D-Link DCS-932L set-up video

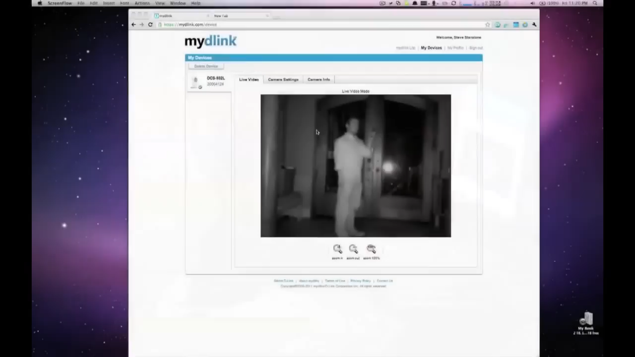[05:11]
With the DCS932L wireless and day-night home network camera from D-Link, I'm now able to monitor my home even in total darkness. Thank you, and see you next time.